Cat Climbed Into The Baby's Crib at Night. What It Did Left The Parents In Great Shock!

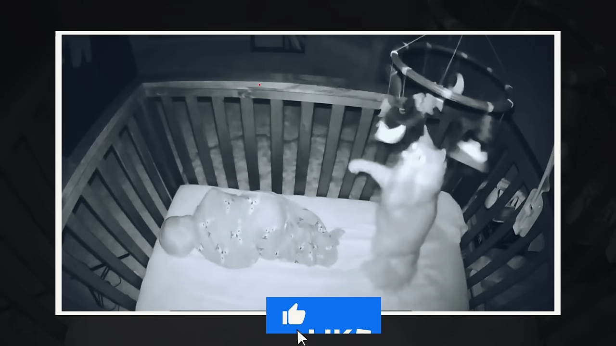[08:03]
The move seemed to drive Sonny into action, and the cat stood up inside the crib, giving Hazel's blanket-covered legs a light swat before beginning to climb up the bars.